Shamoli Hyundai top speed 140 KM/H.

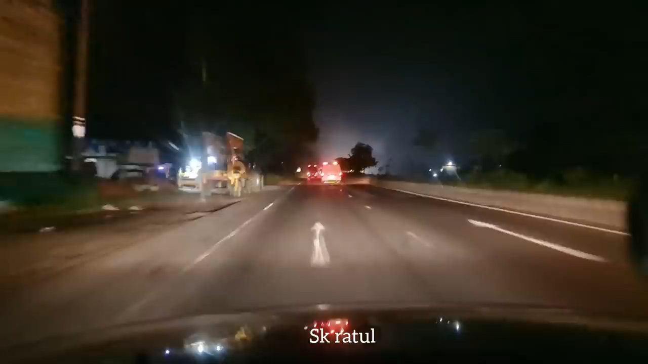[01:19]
শ্যামলি ডানে গেল, বামে গেল, ধরাটা খেয়ে গেল,
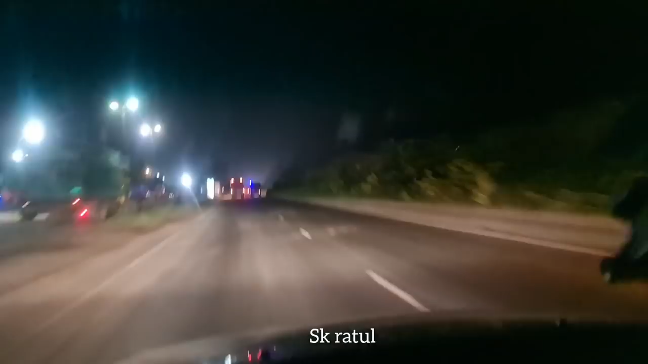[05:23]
আজকে আমার বন্ধু ড্রাইভ করতেছে, ওই যে 120 টাকা রাখছে বাস সামনে, চমৎকার
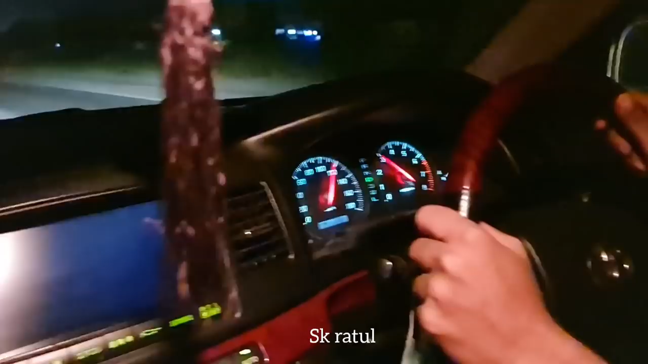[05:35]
চমৎকার
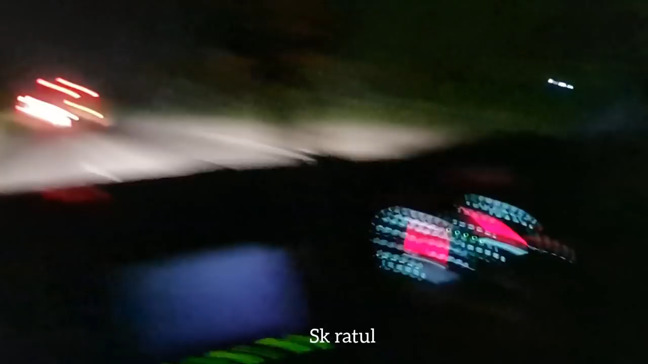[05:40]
টান। বললাম না অ্যাম্বুলেন্স ওভারটেক করবে সে চান্স পাইলেই, ও চান্স পাইলে আজকে 160 হলে 160 টাকা পাবে মনে হয়। ও যে এগ্রেসিভ চালাইতেছে ও, বুঝি না
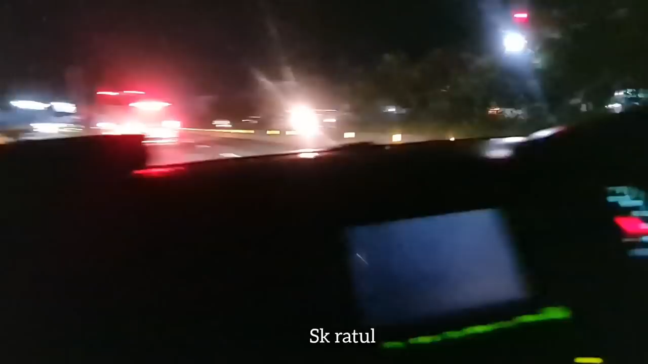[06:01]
আবার জায়গা মতো রেখে দিই। আবার